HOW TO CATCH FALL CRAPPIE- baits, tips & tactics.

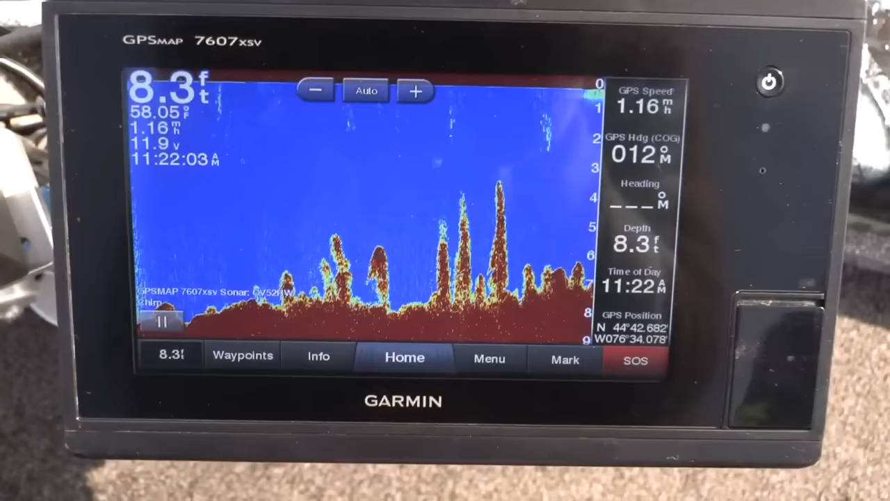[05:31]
On screen: depth 8.3 ft
using the sonars Garmin shows me the side view see where the weeds start and begin I want to find the thickest clumps throw that little